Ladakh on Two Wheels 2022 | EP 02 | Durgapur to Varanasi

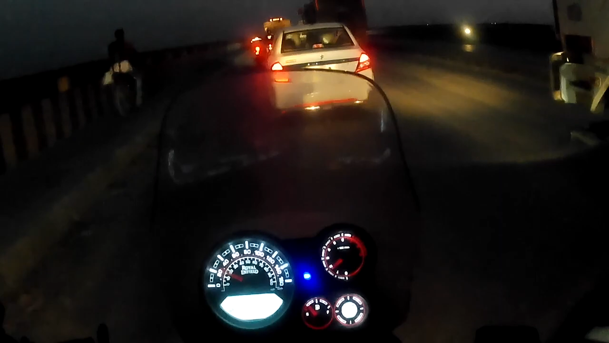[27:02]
মুঘলসরাইয়ের পর আমরা এখন গঙ্গা পার হচ্ছি, তবে সেটা বিখ্যাত মালব্য সেতু দিয়ে নয়।
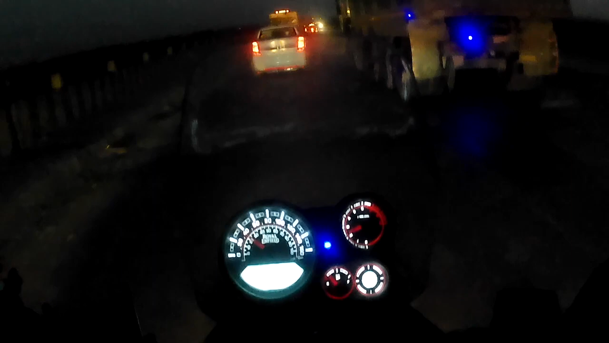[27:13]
প্রায় 6:30 বাজে, এবার আমাদের থামতে হবে,
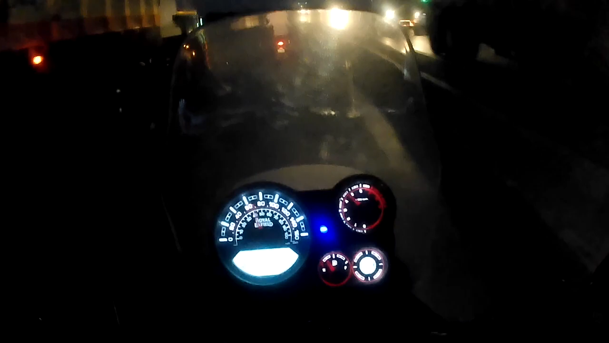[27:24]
আজকের মতো সফর শেষ। আজ আমি আর দেবাংশু 500 আর অন্যেরা 700 কিলোমিটার গাড়ি চালিয়েছে। হাইওয়ের কাছাকাছি কোনো হোটেলে রাতটা কাটালে কাল সুবিধা হবে,